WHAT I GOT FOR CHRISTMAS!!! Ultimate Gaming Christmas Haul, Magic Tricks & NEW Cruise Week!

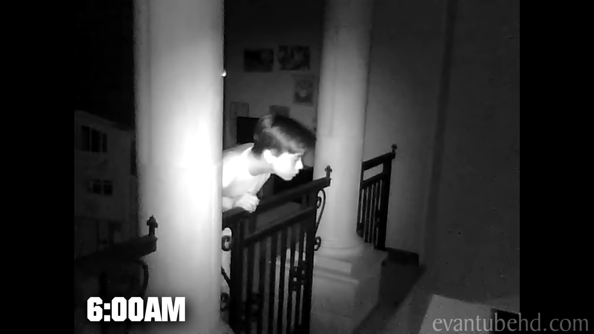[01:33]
He knew better. He knew there was hidden cameras. Check it out.